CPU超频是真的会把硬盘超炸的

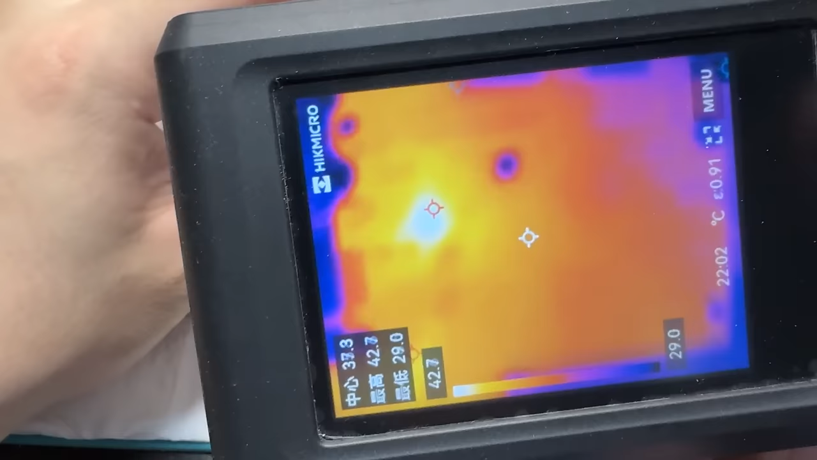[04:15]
这里在发烫前面这里好像也没其他元件了
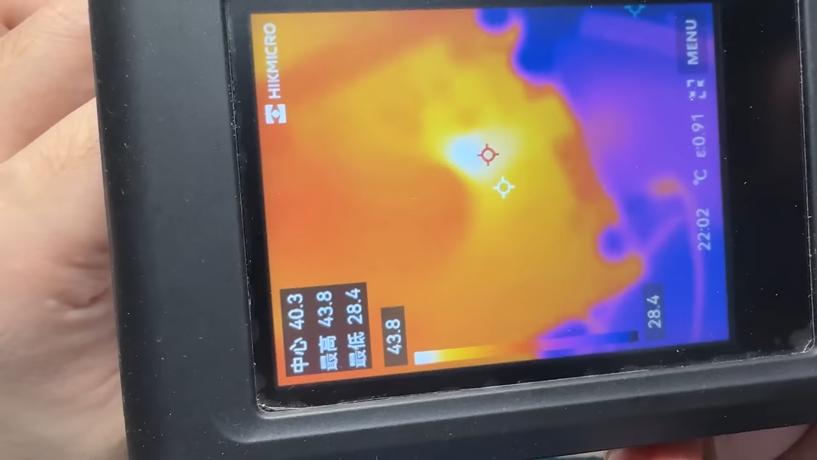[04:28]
On screen: spot 40.3°C, max 43.8°C, min 28.4°C, scale top 43.8°C, scale bottom 28.4°C
后面啊这里有一个红太阳恰好它对应的是一个保护隔离管而且我摸
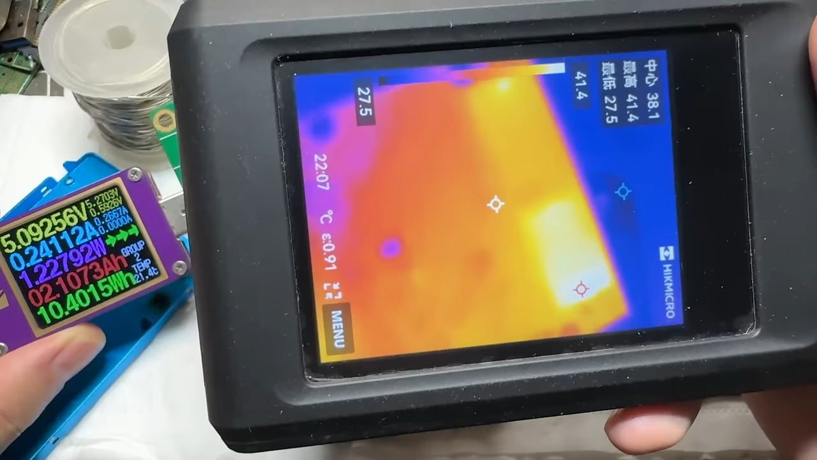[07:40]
On screen: spot 38.1°C, max 41.4°C, min 27.5°C, scale top 41.4°C, scale bottom 27.5°C
它是在明显发烫的这名颗粒是已经击穿短路了后面这名机主他又跟我讲硬盘当时在boss